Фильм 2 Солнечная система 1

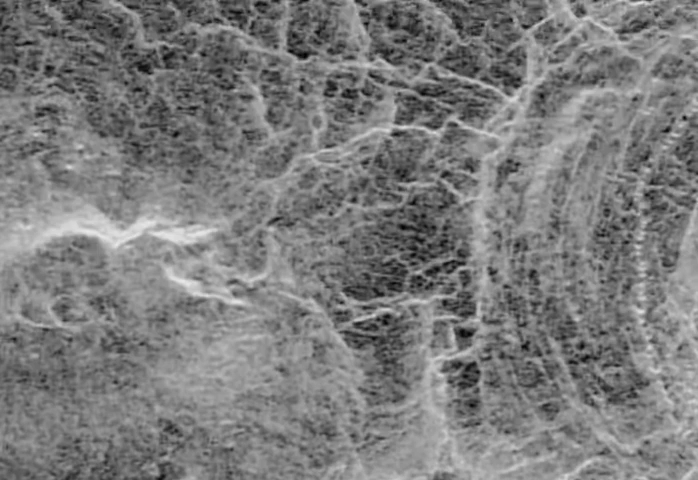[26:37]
Венера — самая вулканическая планета в Солнечной системе. Три больших кратера. Они не так часто на Венере, как на Меркурии или Луне, потому что лава постоянно выходит наружу. И потом, при нагревании плотной атмосферы, маленькие выбросы сгорают, а большие становятся меньше.
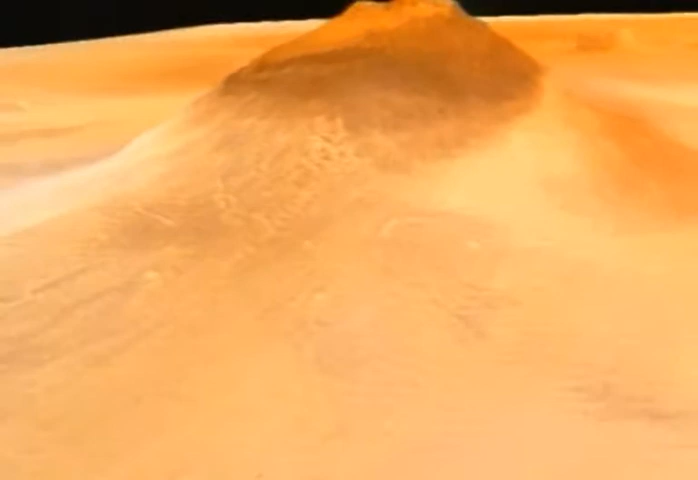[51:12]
И, наконец, Аскерийский, с высотой больше 20 километров.